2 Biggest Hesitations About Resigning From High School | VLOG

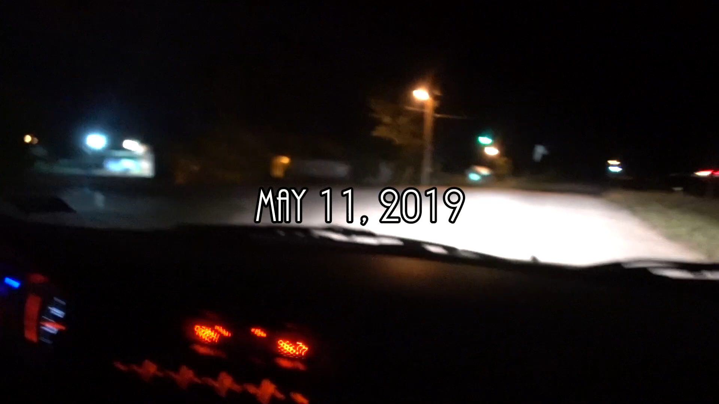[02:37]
Today is May 11th and we are on a very sketchy road here with Carlos.